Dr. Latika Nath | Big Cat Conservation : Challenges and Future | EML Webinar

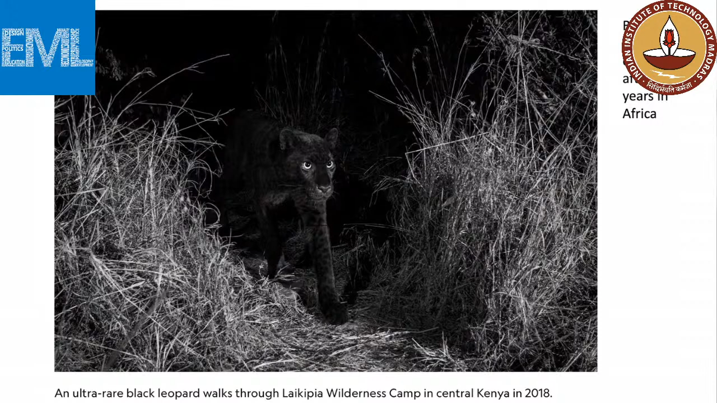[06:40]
was that the black leopard has been discovered after nearly a hundred years in africa this is an incredible incredible photograph taken by will borrowed lucas um using one of his camp traptions which is a very interesting little device and you should look it up um and and and this was taken in the laikipia region in kenya we also had an amazing discovery